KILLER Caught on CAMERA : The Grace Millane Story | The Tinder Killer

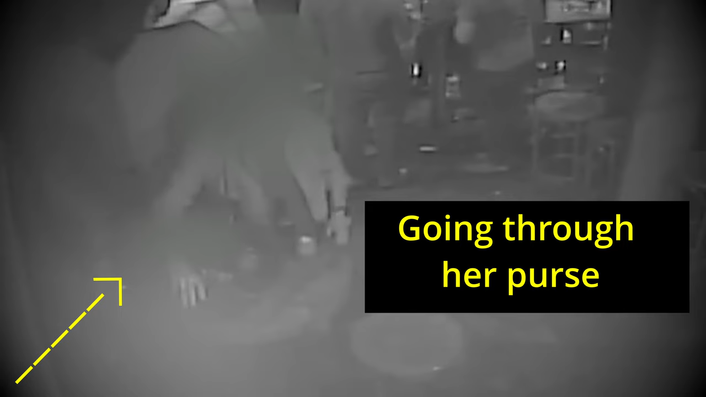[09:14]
Now, the security footage captured her date going through her purse, which is super crazy and concerning.